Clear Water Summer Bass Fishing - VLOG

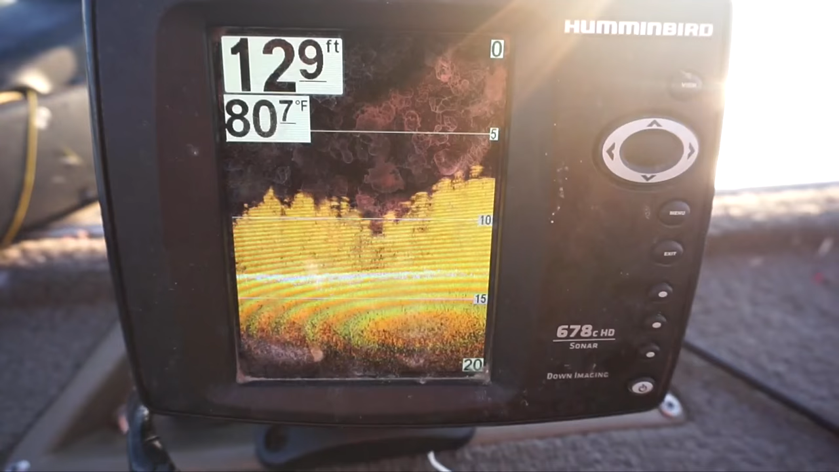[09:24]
On screen: depth 12.9 ft, water 80.7°F
Maybe like five to ten feet of grass. So I was throwing this dude. Ripping it through the grass. And I caught a few fish I think back to back actually.